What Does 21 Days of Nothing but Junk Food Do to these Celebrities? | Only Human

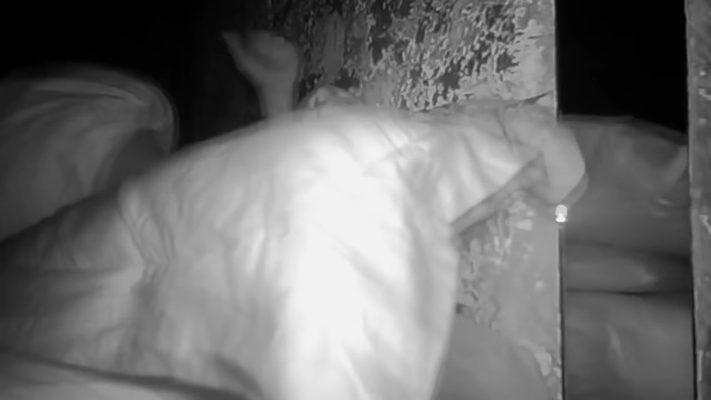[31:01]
So the guinea pigs' bedrooms have been rigged with night-vision cameras.
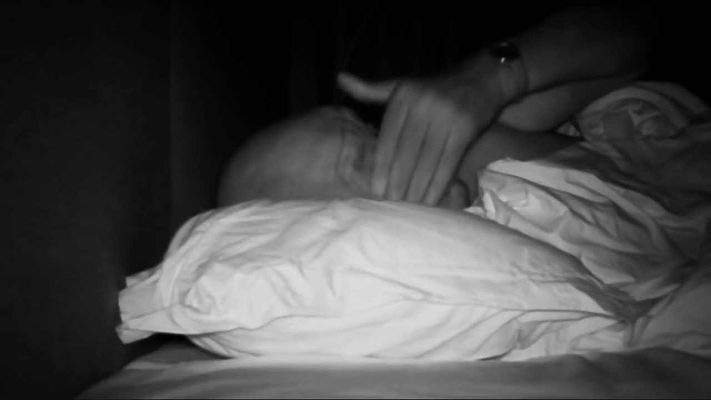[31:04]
And it looks like they've all been having trouble in the sack.